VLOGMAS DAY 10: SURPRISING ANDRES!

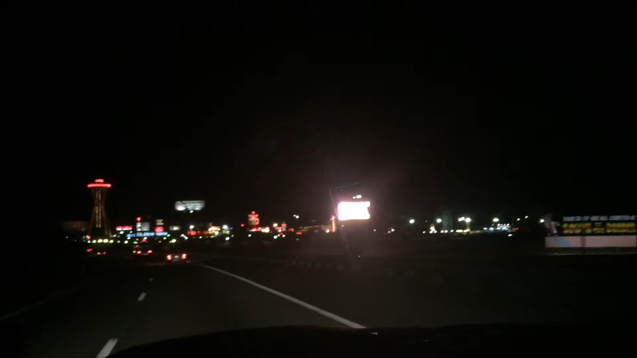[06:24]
mock town right before I pass uh to get onto the North Carolina border or into North Carolina and it's called South of the border and it's like this little Mexican town and I think it is so freaking cute and one
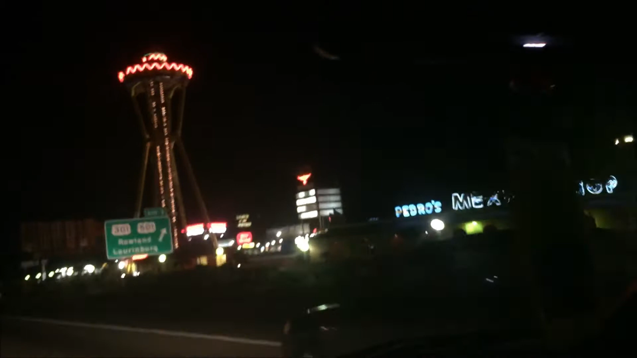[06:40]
day I'm not in a hurry to be all surprising I wanna stop there
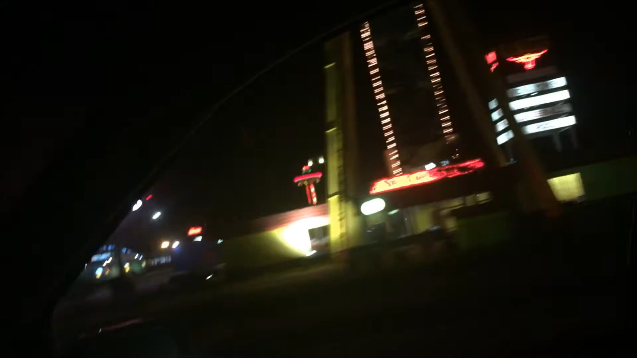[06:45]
because I don't even know what's on in there